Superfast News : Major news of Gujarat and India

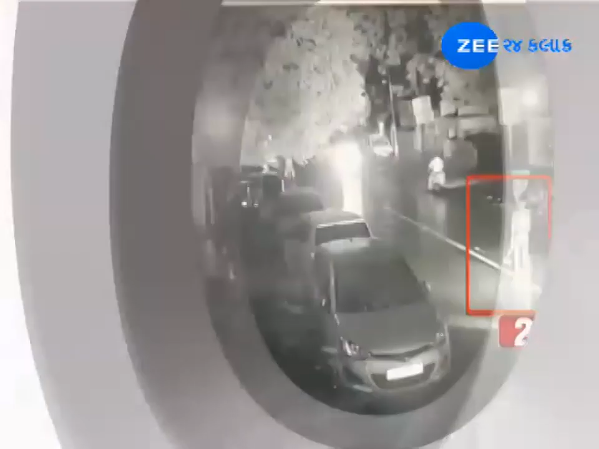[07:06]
अम्दवादना वाड़ज विस्तार मा सोरापजी कंपाउंड पासे असामाजिक तत्वय रईसोंनी गाडियों मा
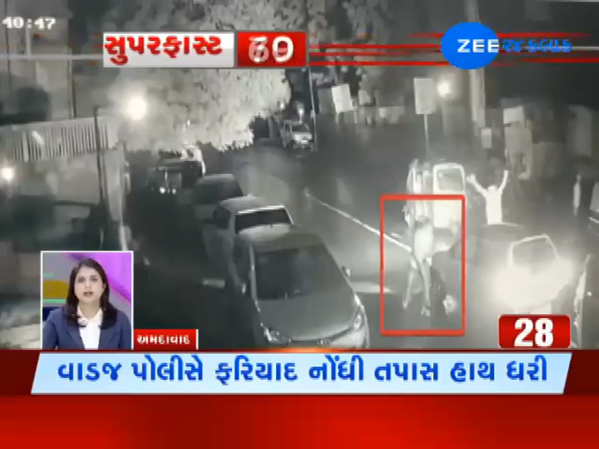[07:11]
करी तोड फोड साथे ज रहादारियोंने रोकी ने मारो मार समगर गटना CCTV मा कैथ थाई वाड़ज पोलिस रे फरियाद नोधी तपास शरू करी